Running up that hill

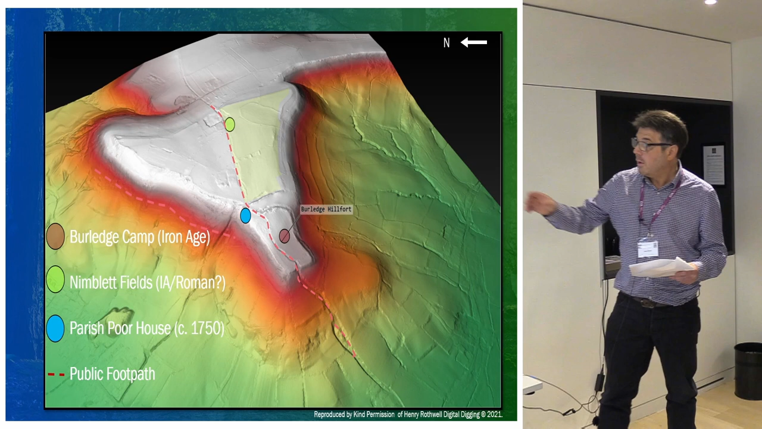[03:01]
And along with the HER records for the hill fort and some detail contained in a historic England management plan, I, you know, found some early mapping and some interesting information that suggested the whole of the plateau, which is this triangular area, could be quite archaeologically rich. And it includes a possible nematon, which is, you know, quite exciting, really quite rare.
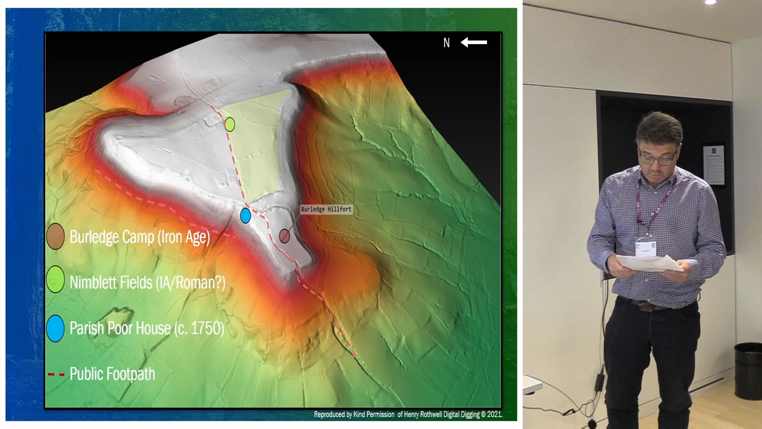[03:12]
Nematon is a sacred grove, Celtic name, but also an 18th century poorhouse, which is virtually unknown. So on this image, it's taken from Henry Rothwell's digital digging website, you can see how the hill fort sits on a promontory, sort of out towards the west with a hollow way leading up to it. And to the east, there's this triangular plateau covering around 100 hectares. The evidence for the possible nematon comes from historic field names,
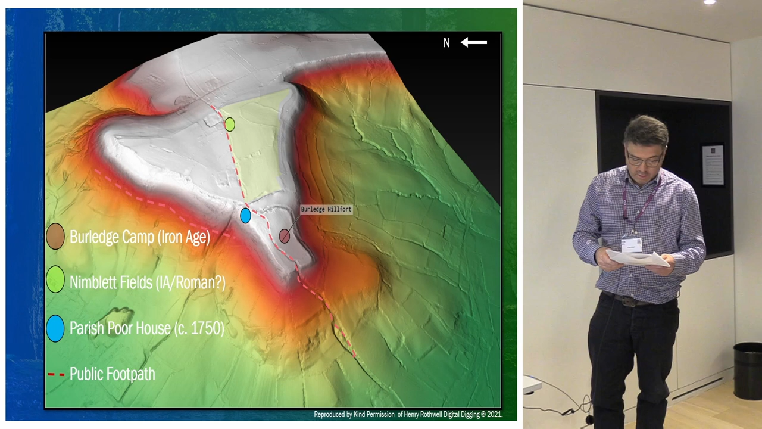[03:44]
which are Nimblet, they're called. There's several fields to the east of the hill fort called Nimblet. And one of these is an oval banked enclosure, which surrounds the highest point of the plateau, at 107, 75 metres AOD.
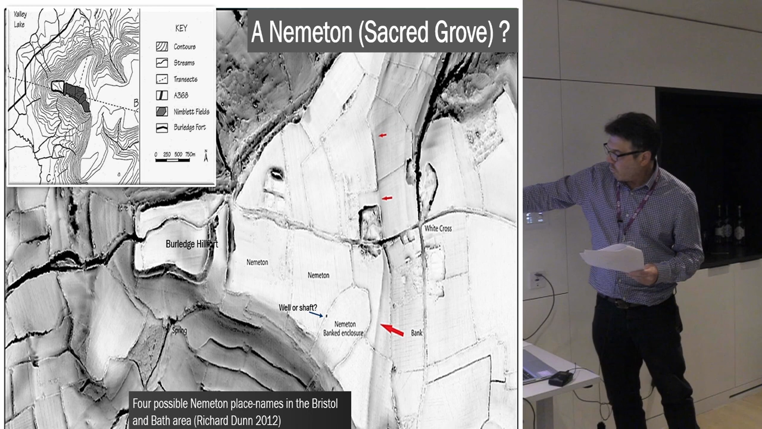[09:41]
To the east of the Nimlet fields is a ploughed out bank, which looks to run along the whole entire sort of wide edge of this triangular plateau. That's this wide bank with the red arrow pointing to it. It's interesting how that curves into the trackway as well. So, you know, these are all things that'd be great to have a look at and would make a great community project.